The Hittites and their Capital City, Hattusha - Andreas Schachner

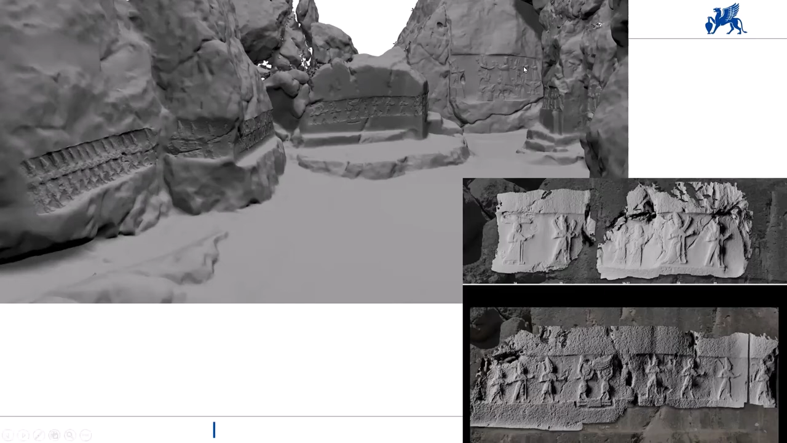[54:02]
there is the female row of the gods, and they meet at the far end of this space here. And you can see it here again, these are the male gods, and these are the female ones.